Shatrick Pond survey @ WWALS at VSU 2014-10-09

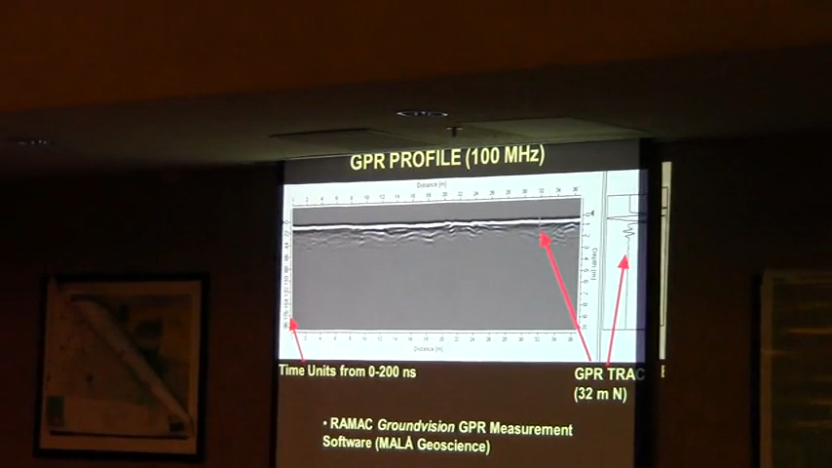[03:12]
And then you can convert the time units to depth if you know the velocity in which the wave moves through the material.